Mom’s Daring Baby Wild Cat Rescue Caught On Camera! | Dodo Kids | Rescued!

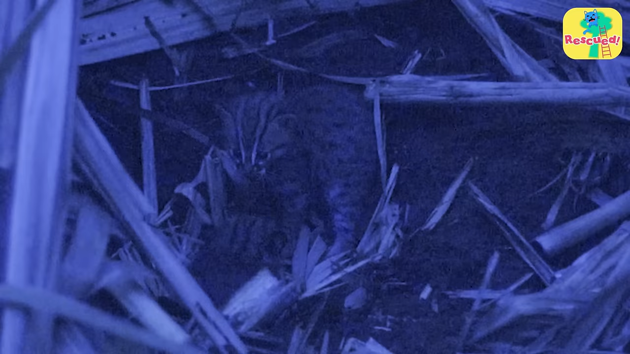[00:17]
there's another cub they must have gotten separated from their mom
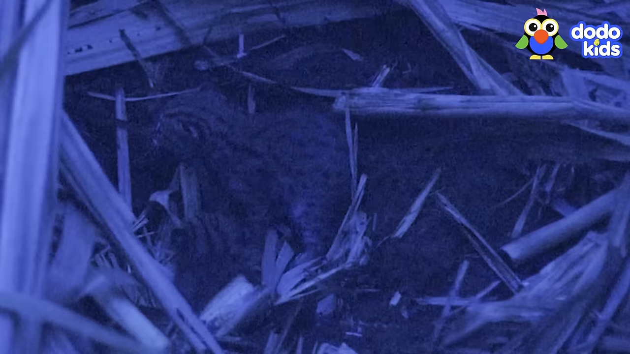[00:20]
I'm really worried about these cubs they were alone all night long
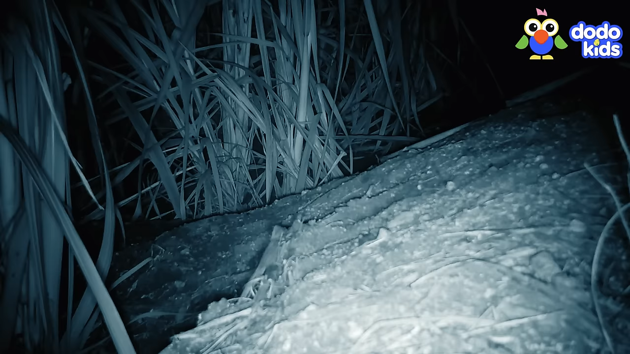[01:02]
is mom gonna show up oh here she comes she must have heard her babies crying she's being really careful she
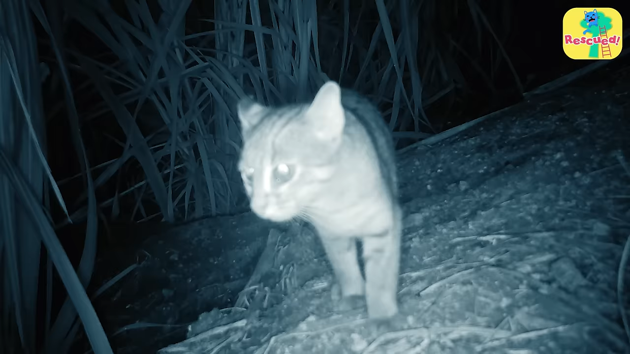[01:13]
was looking for humans in any sign of movement any
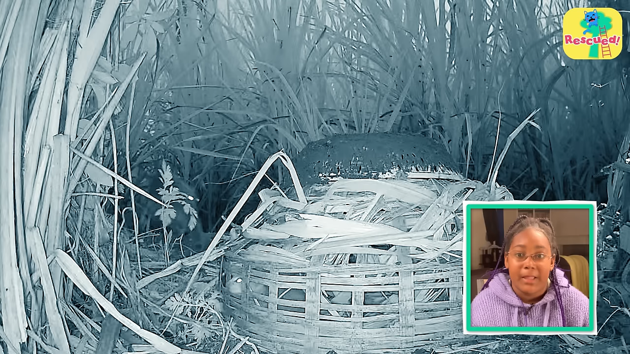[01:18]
sign of something big that could hurt the babies oh
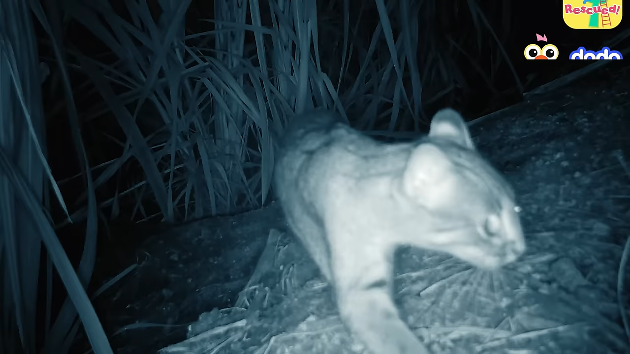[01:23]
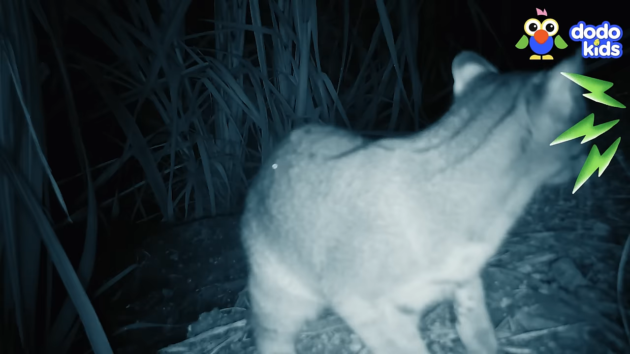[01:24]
no it looks like something spooked her she's leaving without her babies
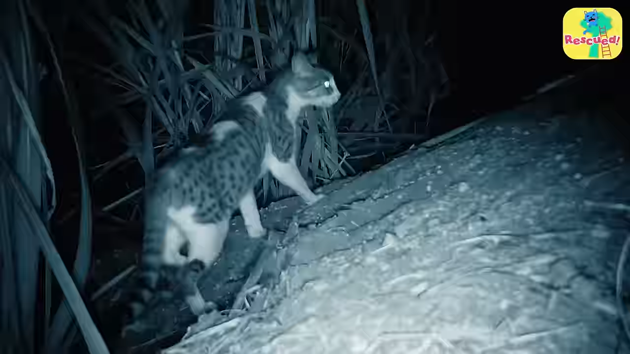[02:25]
the first cubs not waiting she's coming out
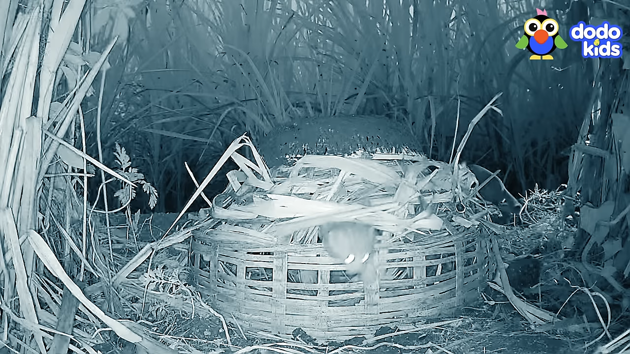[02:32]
now she must know mom's nearby mama you're back you've been gone for days we have been hungry these random strangers picked
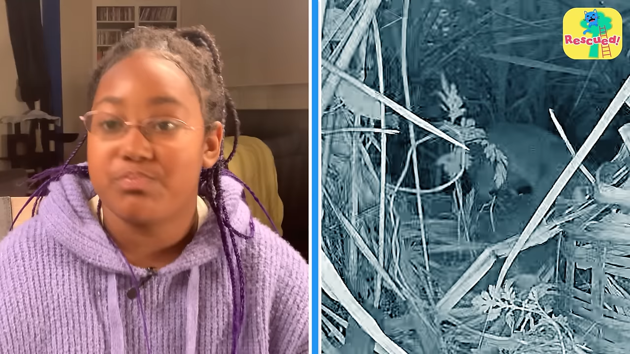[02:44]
us up put us on this cold machine where have you been and mom's got it that's one cub rescued
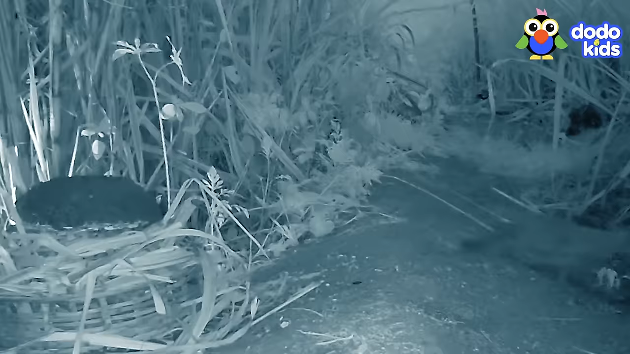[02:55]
and one to go mom's coming back for cub number two she's
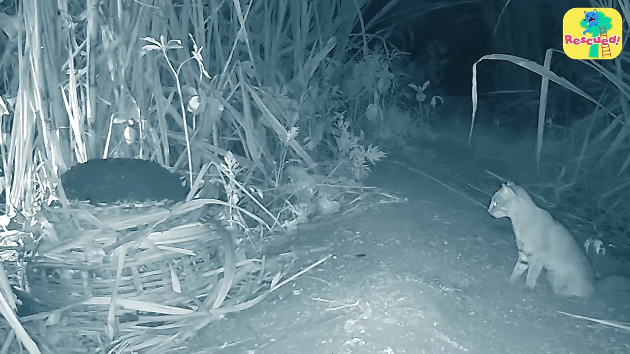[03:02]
double-checking to make sure it's safe she's got the other one and just like that they're off into the night they must be so happy to be back together